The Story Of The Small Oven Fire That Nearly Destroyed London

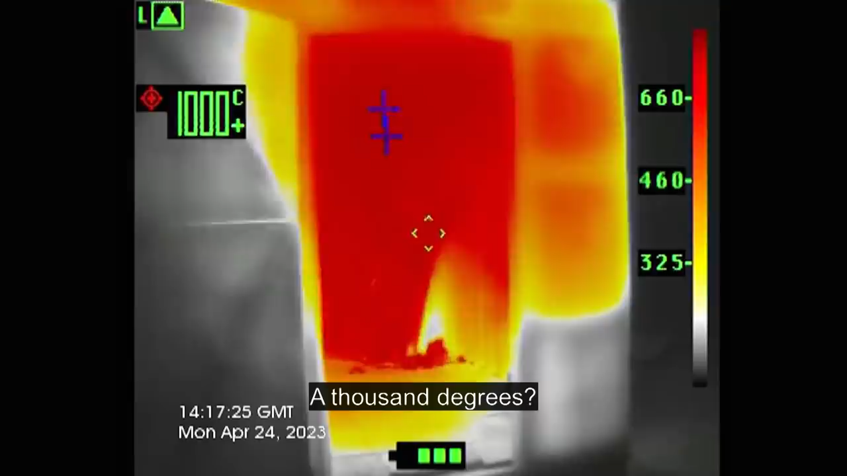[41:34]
1,000 degrees straight up. That's happened almost instantaneously! The heat of this is absolutely phenomenal!